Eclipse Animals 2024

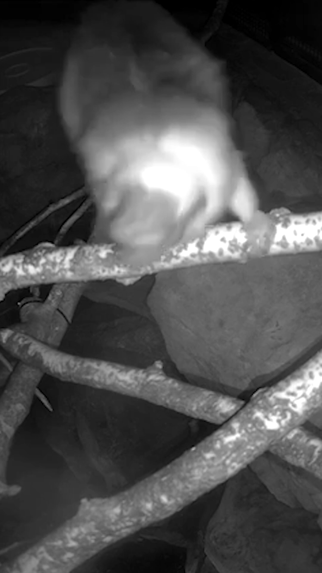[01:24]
The pied tamarinds in nature's neighborhood, while they were inside, they are under kind of natural light. They've got solar tubes. The natural sunlight can come through.
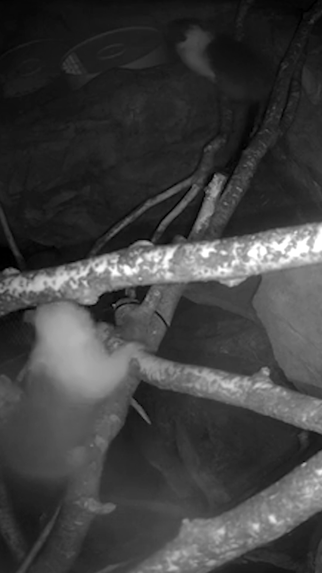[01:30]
And as it got dark, they all ran into their nest box, which is where they would sleep for the night, just for a few seconds. And then they came right back out. And then probably the star of the show here is Dodge, our Kodiak bear.